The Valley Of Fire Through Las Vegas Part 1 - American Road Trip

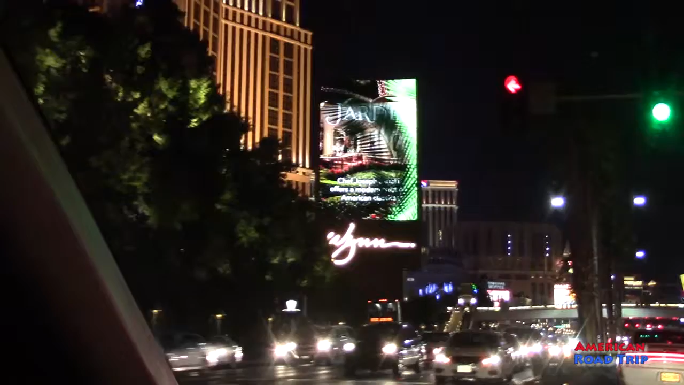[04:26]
Las Vegas at night definitely takes on a different light and yeah that was a joke one of our favorite places in Vegas is